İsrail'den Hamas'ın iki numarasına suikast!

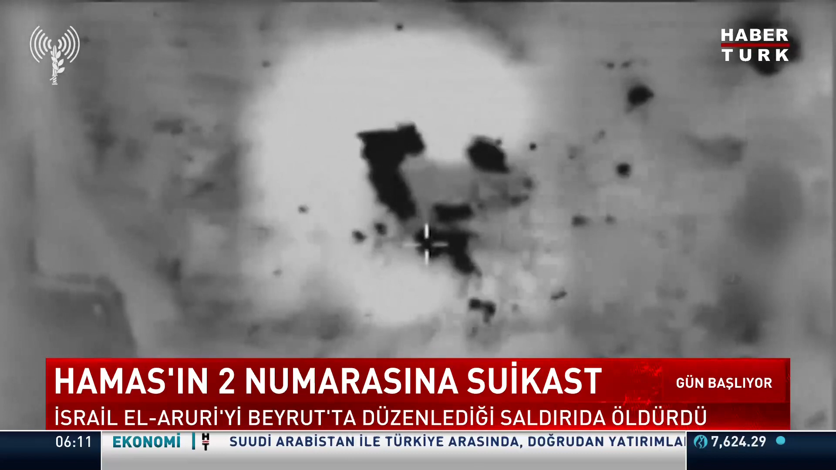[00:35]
İnsansız hava aracıyla yapılan saldırıda Hamas yöneticilerinden Salih El Aruri ve iki Kastam Tugay lideri hayatını kaybetti.